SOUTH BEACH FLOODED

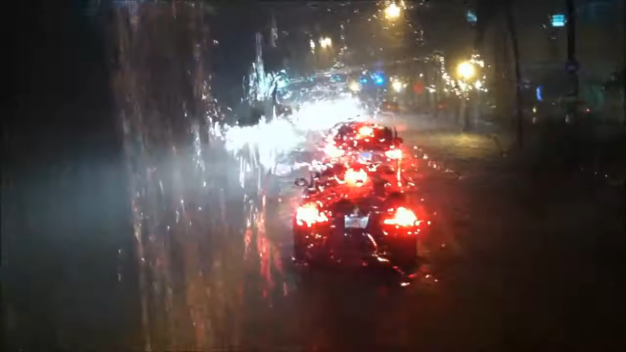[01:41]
Ok señores, permiso pero el taxi esta bajo agua completamente